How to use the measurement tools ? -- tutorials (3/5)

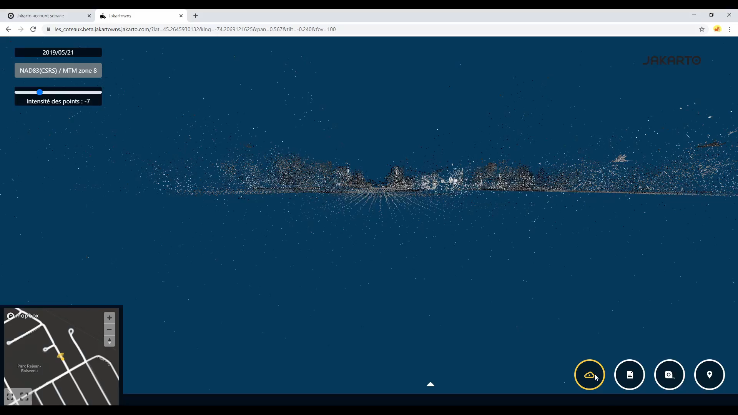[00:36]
If you notice the formation of a crack in the asphalt, it may be a good idea to keep a geolocated note in order to follow its evolution.
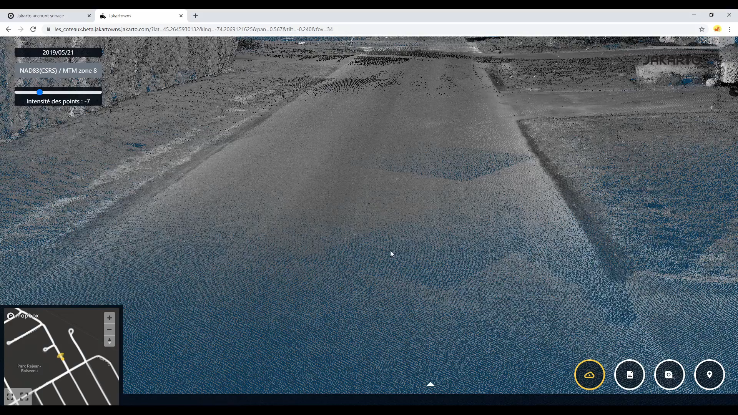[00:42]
Let's use the annotation tool for this. Activate the tool, then click on your object.
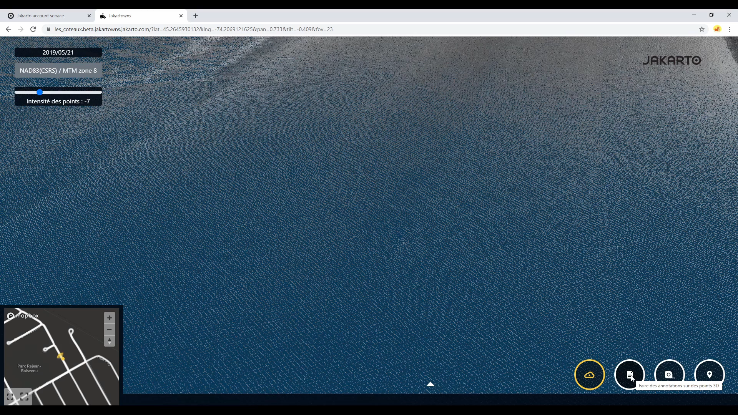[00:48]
The note is found in the information pane. Its title, as well as its description can be added.
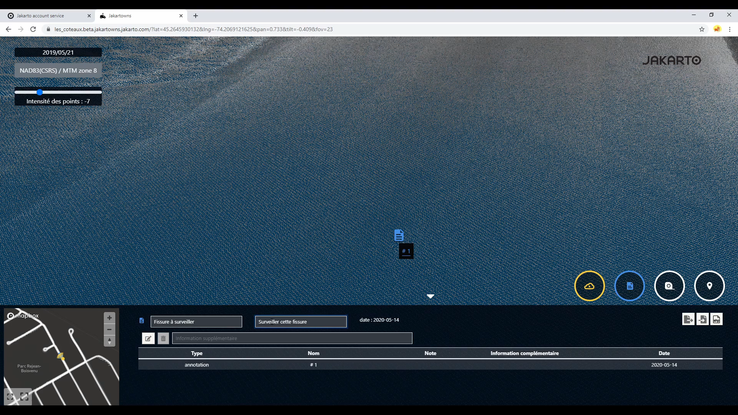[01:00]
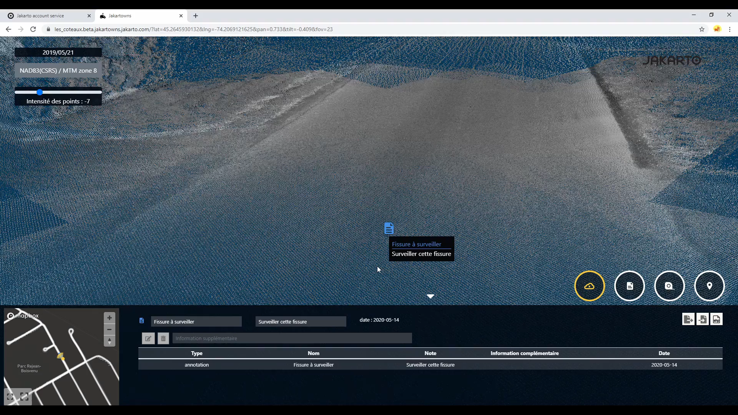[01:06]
Let's say that now you want to find out the distance between the two valves. We can do this in just a few clicks with the distance measurement tool. To take the measurement, press and hold the left mouse button. Release it to complete the measurement. With this tool, we have just saved you a car trip and an hour of time. Finally, let's imagine that, for the security purpose of citizens,